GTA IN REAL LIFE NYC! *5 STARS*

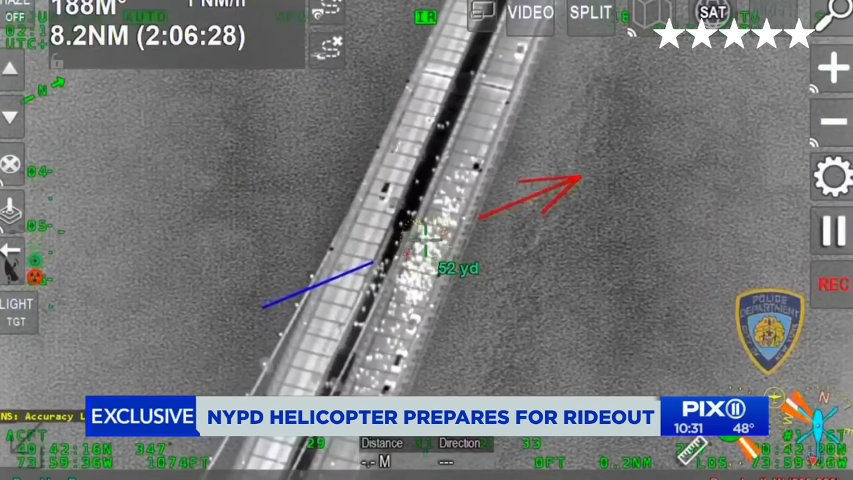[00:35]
The unit's cutting-edge technology zeroes in on demonstrators. This bird's-eye camera view includes radiation and body heat protector.